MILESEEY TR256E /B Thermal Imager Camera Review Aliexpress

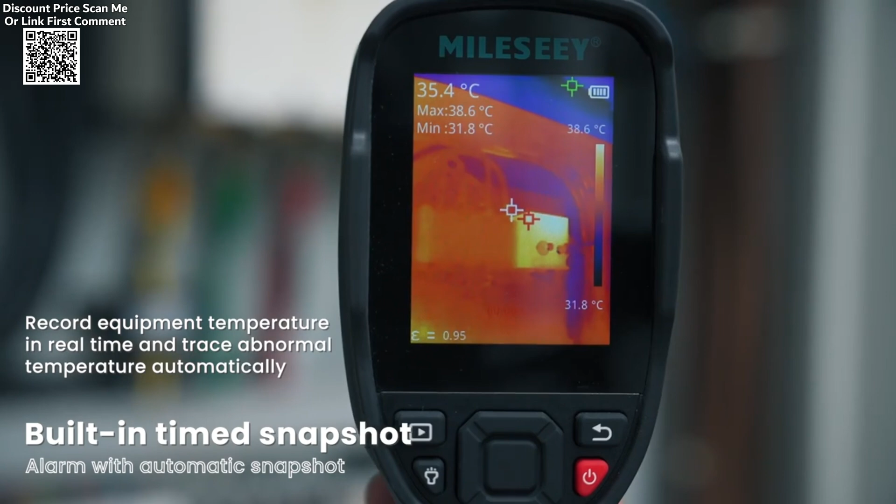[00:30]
On screen: spot 35.4°C, max 38.6°C, min 31.8°C, scale top 38.6°C, scale bottom 31.8°C
and a focus-free wide field of view FOV, making it an ideal tool for accurate and efficient temperature detection in both large and confined spaces.
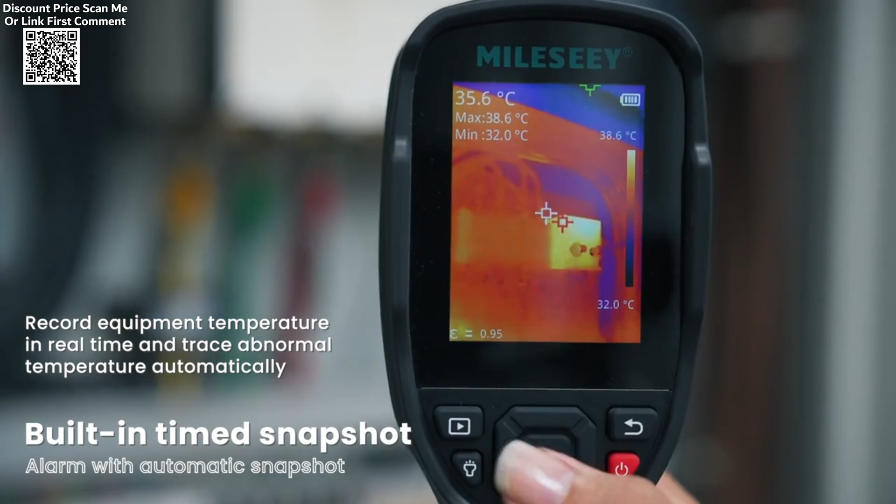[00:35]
On screen: spot 35.6°C, max 38.6°C, min 32.0°C, scale top 38.6°C, scale bottom 32.0°C
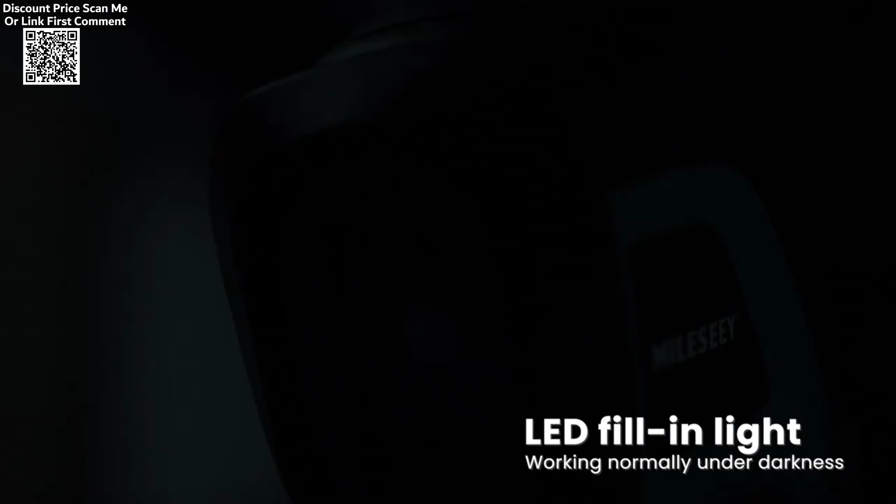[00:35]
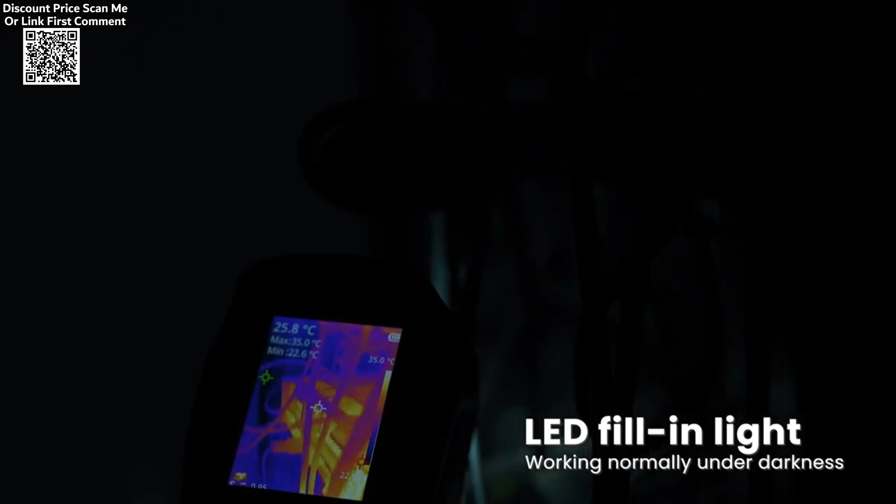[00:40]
On screen: spot 25.8°C, max 35.0°C, min 22.6°C, scale top 35.0°C
One of the key features of the Milesight TRD5-6E B is its high-resolution thermal imaging sensor.